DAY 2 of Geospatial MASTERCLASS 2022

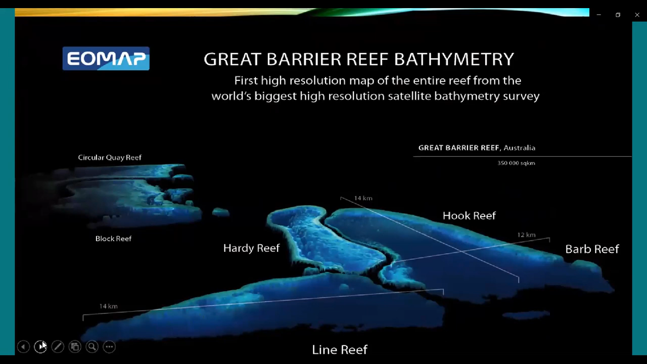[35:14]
First high resolution map of the entire reef from the world's biggest high resolution satellite bathymetry survey. You can see Great Barrier Reef of Australia, which are extending up to 350,000 square kilometers. Here are some looks of the island.
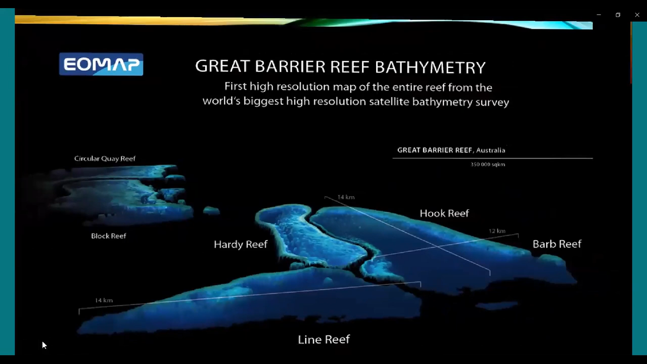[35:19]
Great Barrier Reef Bathymetry, very high,
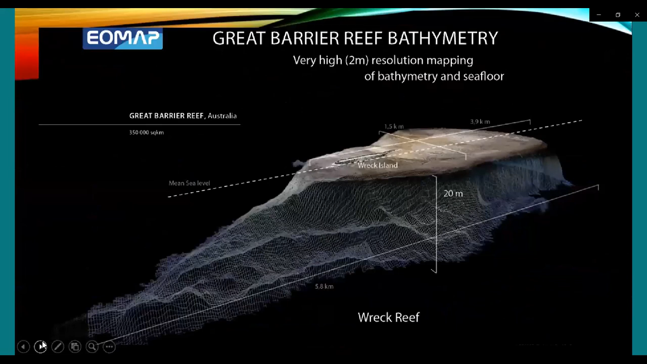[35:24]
2 meter resolution mapping of bathymetry and seafloor. Here you can see a view. Visualize and explore coral reef habitat with voxel.